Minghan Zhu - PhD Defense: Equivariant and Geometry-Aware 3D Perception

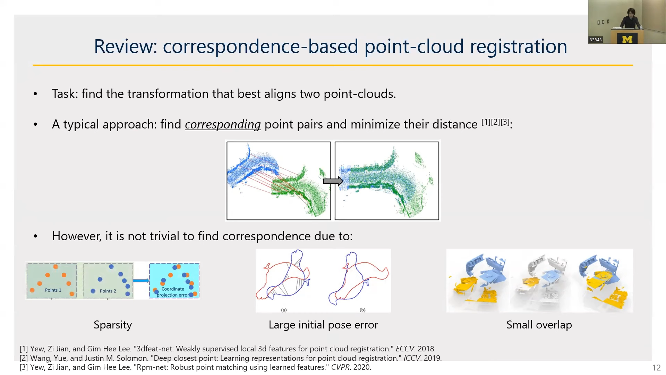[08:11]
However, it is not that straightforward to find correspondence due to challenges including sparsity of the input point clouds, the large initial pulse error, and a small overlap between the pair of point clouds. Therefore, we went for a correspondence-free strategy.
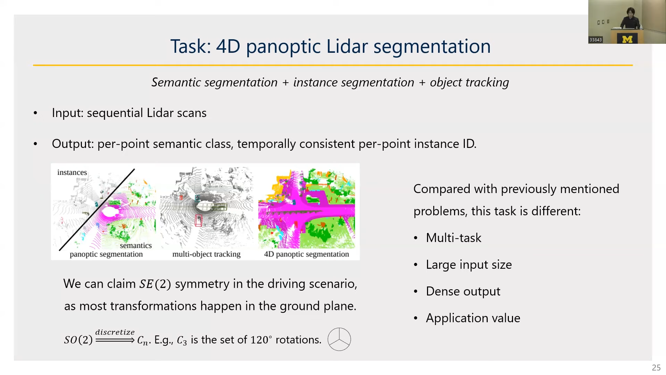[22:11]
And as for SO2, their discretizations are the cyclic groups with n elements. For example, C3, the cyclic group of three elements, is the set of can be regarded as the set of 120 degree rotations. And we will be working with these cyclic groups in our model.
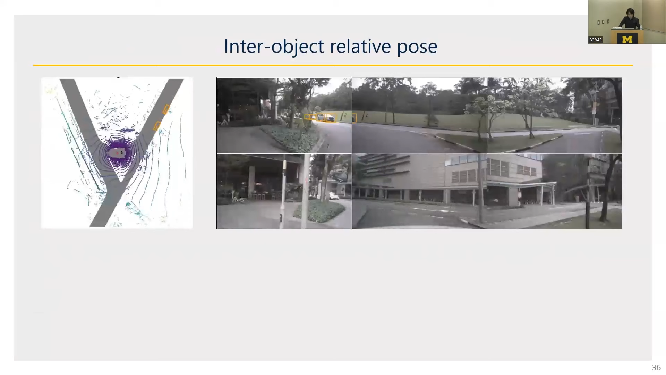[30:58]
Here is an example from the new synthesis that we previously mentioned.
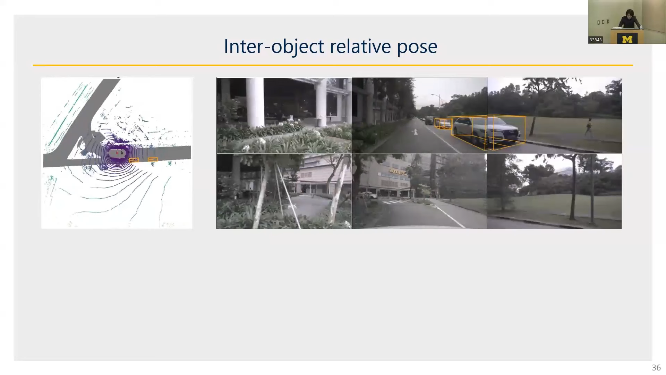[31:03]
Here, two vehicles are highlighted in the yellow bounding boxes. And you can see that when the ego vehicle is driving by, the two vehicles go through the 5 of the 6 cameras,
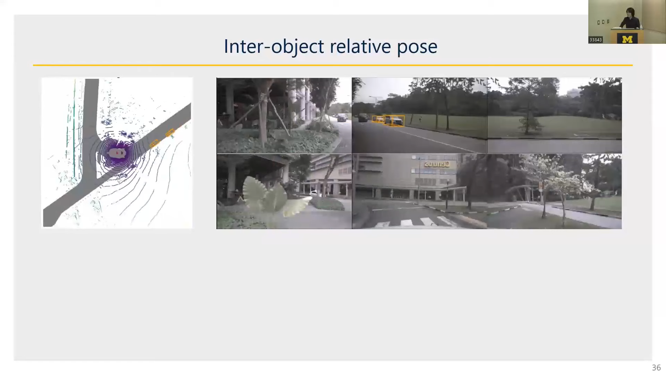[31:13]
and their pose with respect to the ego vehicle also changed a lot,
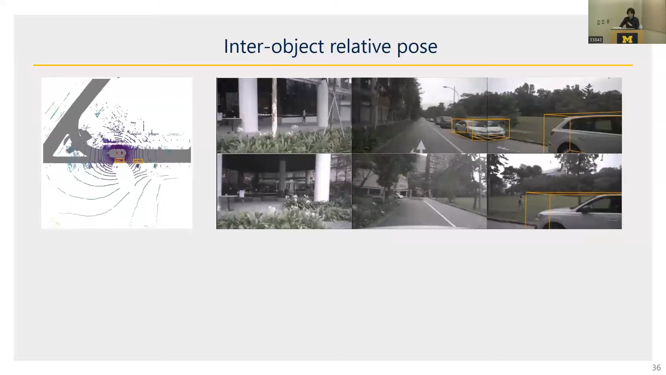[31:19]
as can be seen in the bird's eye view LiDAR image.